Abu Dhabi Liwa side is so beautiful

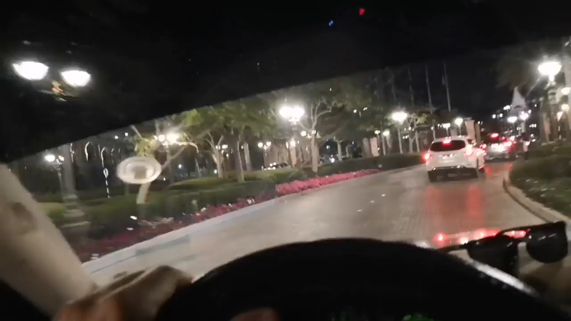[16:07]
What do you think, my friend? Okay. So this is really actually nice, beautiful.